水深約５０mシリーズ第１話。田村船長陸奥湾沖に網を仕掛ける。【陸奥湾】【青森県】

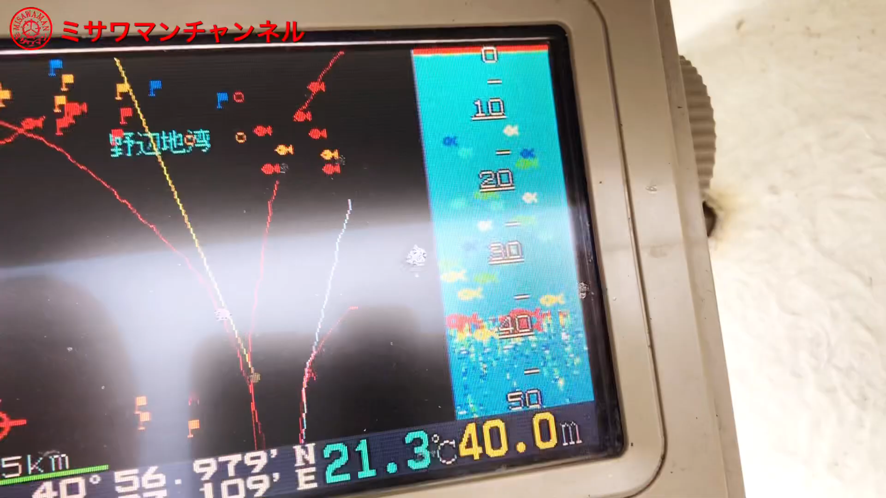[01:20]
On screen: depth 40.0 m, water 21.3°C
42メーターぐらいかな、そこ。 おー。